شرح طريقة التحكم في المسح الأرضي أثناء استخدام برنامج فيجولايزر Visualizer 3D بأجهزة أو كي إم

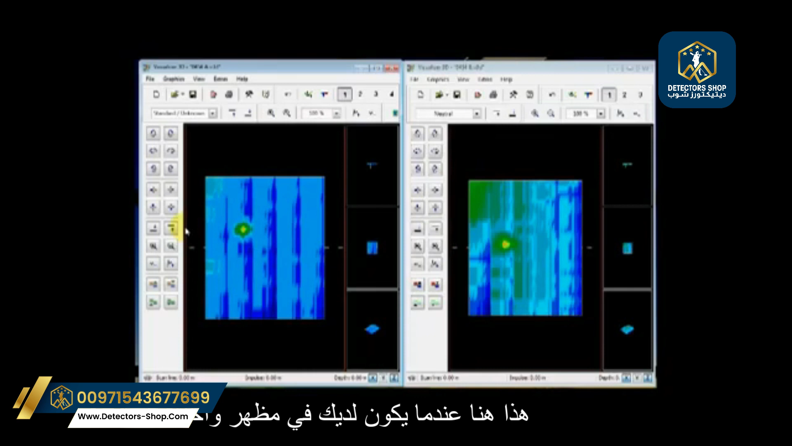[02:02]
is probably the most effective way of looking at your scans and saying do I have something there because if you see this here when you have it in one scan even though the colors are a little different here I have a target coming over here here I have a target so when looking at the targeting coming over here and saying here it is you can see an actual area there where the target is and the same over here we move this our lines were not quite exactly the same position but we're really really close this could depend on the speed that was actually traveled
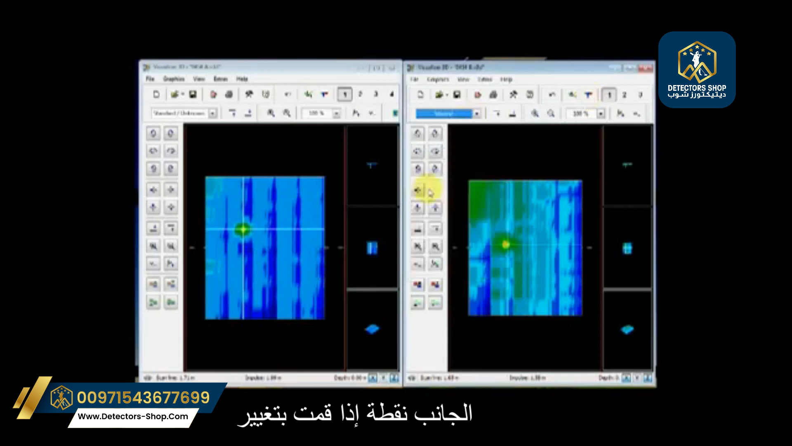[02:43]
and when you look at these scans here they appear appear pretty much to be the same if I go to the site oh boy if I would change my view to the side view and I change this one to the side view I zoom it in you see how this looks very very close to each other this is what we're looking for something like this is the example that we're trying to create all right thank you very much and if you need any help just give